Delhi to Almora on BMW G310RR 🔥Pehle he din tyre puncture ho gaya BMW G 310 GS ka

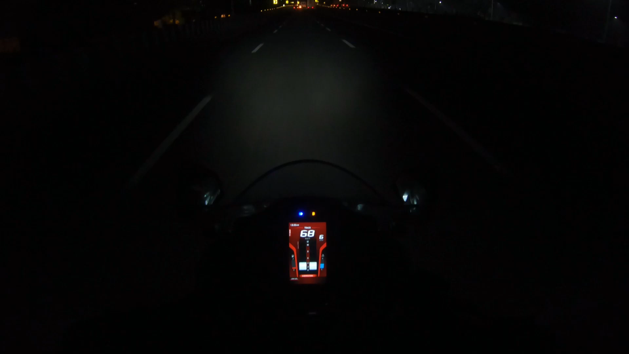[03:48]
तो भाई अभी फाइनली अपन निकल गए हैं, और अभी हम बेसिकली हैं गाजियाबाद में, देख रहे हो अगल बगल में क्या बढ़िया बढ़िया बिल्डिंगें बन चुकी हैं,
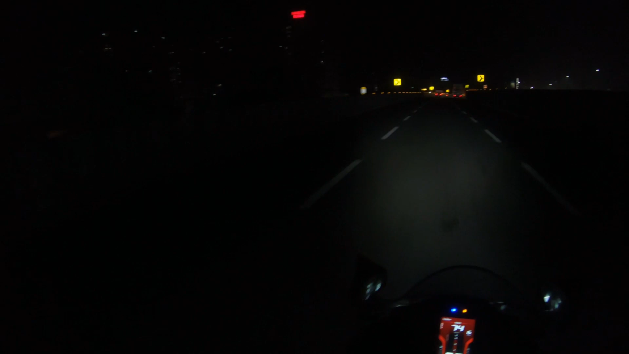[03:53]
महागुनपुरम और पता नहीं कितनी सारी यहाँ पर बिल्डिंग्स बन चुकी हैं, एक से एक बढ़िया बढ़िया। और अभी बाइक में जो है फ्यूल बहुत ज़्यादा कम है, निकलते निकलते लेकिन 12:30 बज गए,
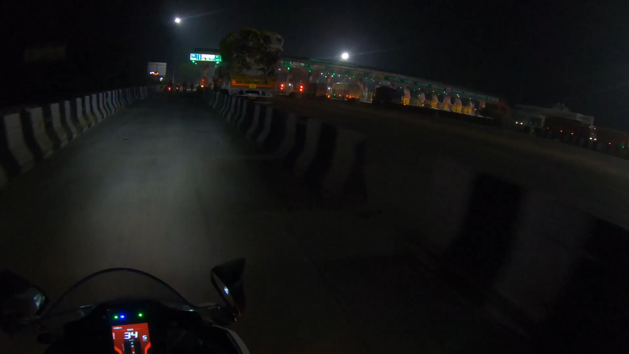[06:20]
तो ये पहला टोल आया है। 6000 सी फीट अप भाई साहब, मौसम एकदम बढ़िया हो रखा है, जो बात है जैन शिकंजी शुरू हो गई यानी भाई साहब।